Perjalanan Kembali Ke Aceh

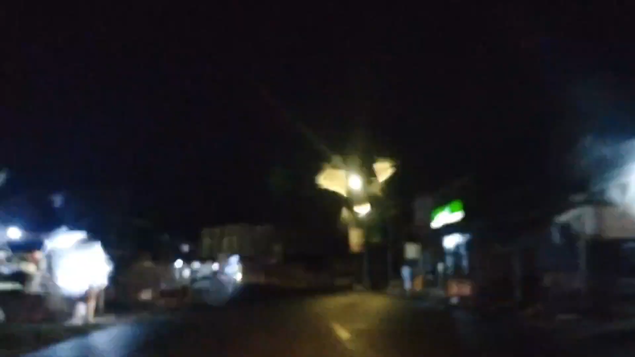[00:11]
Kita sampai juga di Gunung Sabi. Halo guys.
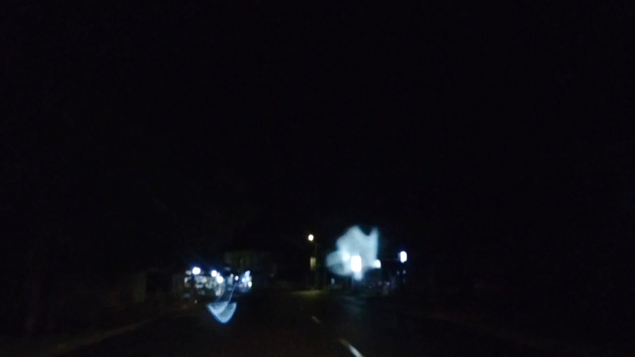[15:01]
alhamdulillah akhirnya kita sampai juga di Krung Sabi. Setelah tadi kita berhenti di Blang Pidi,
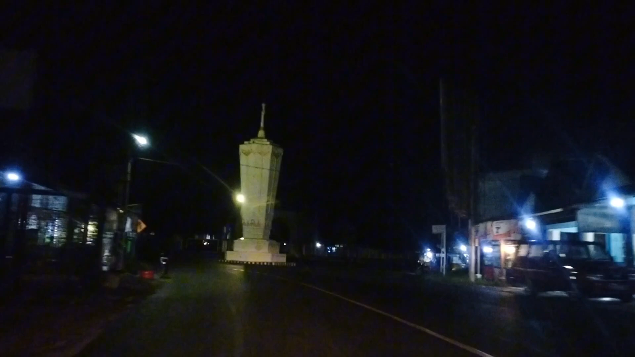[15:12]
tempat Atuk istirahat sebentar, makan, ngobrol-ngobrol sama Atuk jam 3.
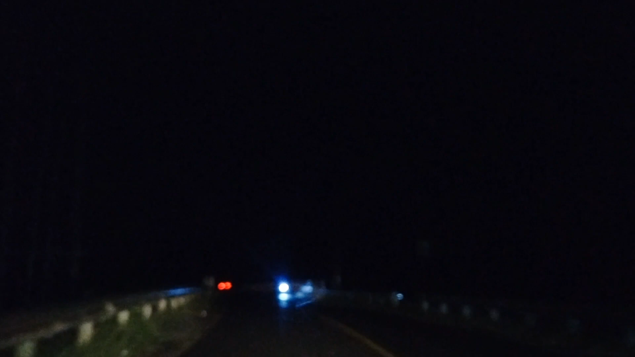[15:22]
Tadi kita jalan lagi untuk menuju OTW ke Calang, pulang ke rumah kita. Ini udah jam 8:30. Alhamdulillah kita udah sampai di Krung Sabi. Ini rumah kita sebentar lagi. Alhamdulillah akhirnya dari Padang Sumbar ke Padang Datar